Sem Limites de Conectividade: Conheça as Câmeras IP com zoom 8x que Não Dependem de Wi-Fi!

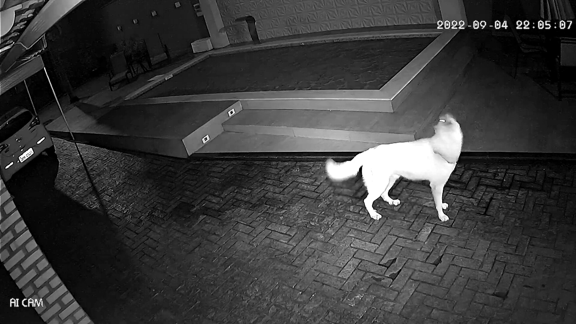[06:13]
A única tecnologia que existe é essa aí, infravermelho, preto e branco. Se algum vendedor de qualquer tipo de dispositivo falar com você que tem visão noturna colorida, ele está te enganando.